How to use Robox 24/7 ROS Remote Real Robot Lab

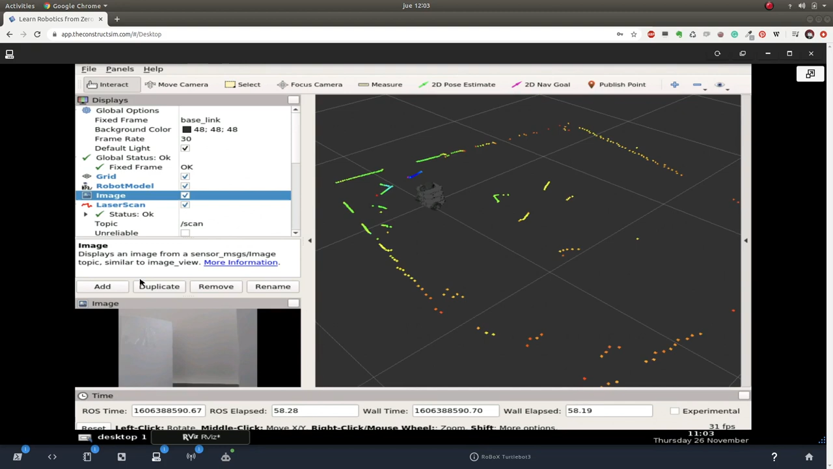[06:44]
That's quite it. So let me just do it a bit bigger, the image. I think it's this thing.